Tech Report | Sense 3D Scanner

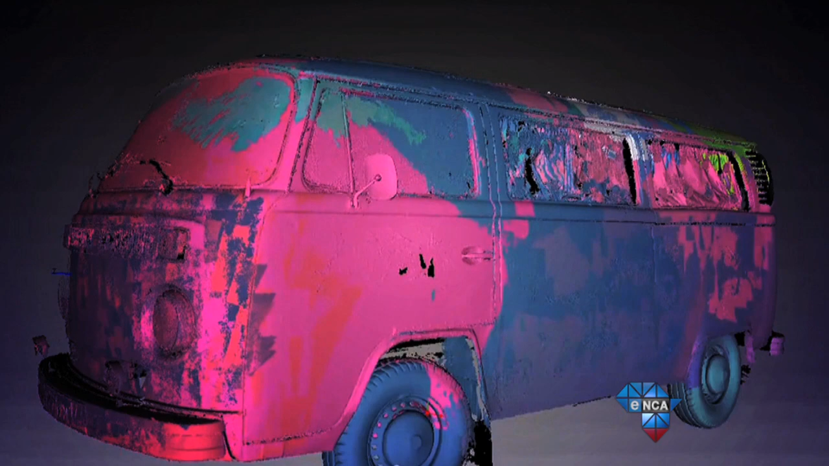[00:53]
You see, the scanner is portable in that you hold it up and move around the object that you want to print into 3D. The scanner is using two cameras and an infrared camera.